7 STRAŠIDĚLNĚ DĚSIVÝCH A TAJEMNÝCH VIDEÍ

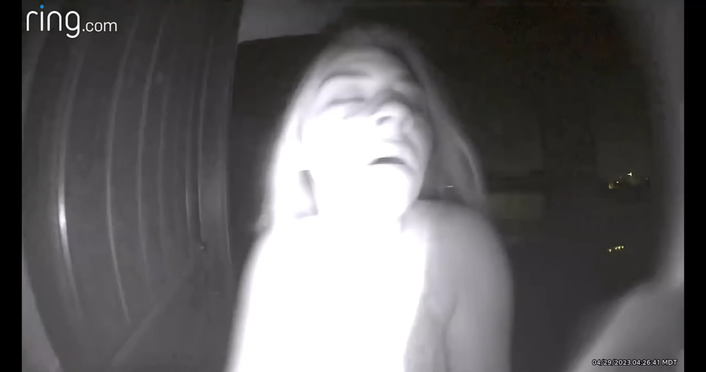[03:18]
Kamera u zvonku natočila kolem 4:30 ráno neznámou dívku dožadující se pomoci.
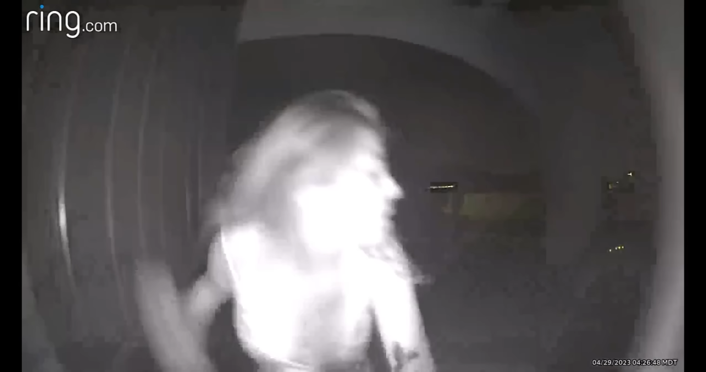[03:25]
Dívka vystrašně klepe na dveře a ohlíží se přes rameno, jako by někdo pronásledoval.
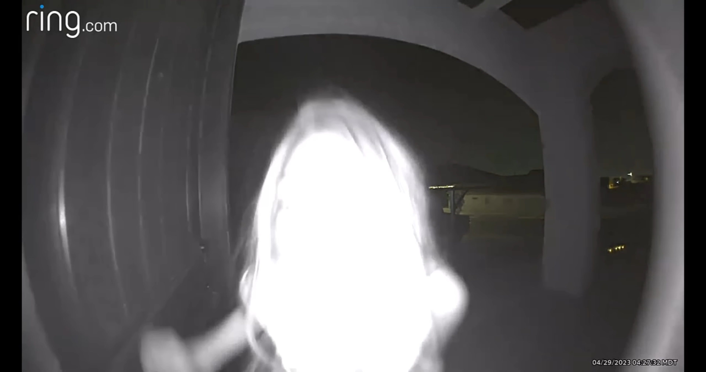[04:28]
Můžeme vidět, že se před někým skrývá a snaží se mu utéct. Po chvíli se objeví obrysové světla auta, přičemž se dívka schová za sloup.
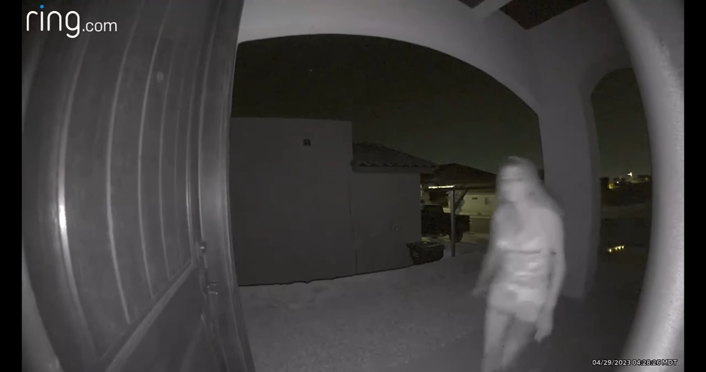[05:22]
Ještě jednou se pokusí zaklepat na dveře a pak se znovu schová. Poté odchází neznámo kam a vypadá to, že směrem k ní se blíží auto.